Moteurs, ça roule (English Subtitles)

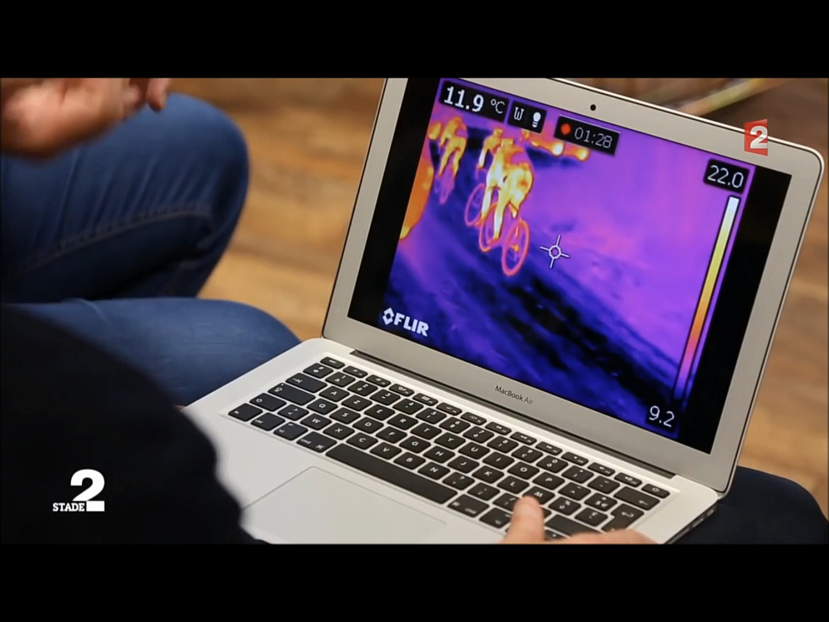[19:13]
On screen: spot 11.9°C
Ça peut être un moteur, celui-là. C'est chaud. Ça a l'air chaud.
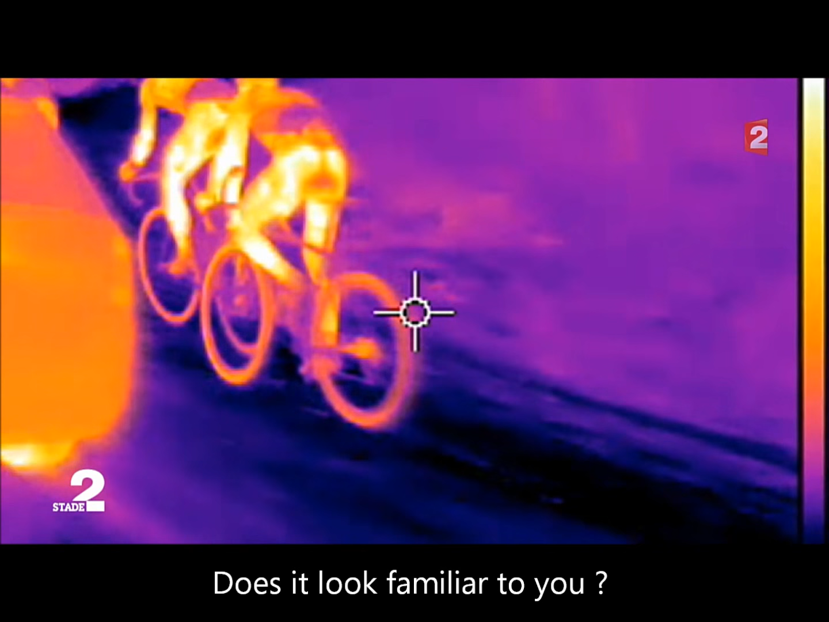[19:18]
Ça ressemble à quelque chose que vous connaissez ? Ça vous rappelle quelque chose ? Oui, comme vous l'avez vu.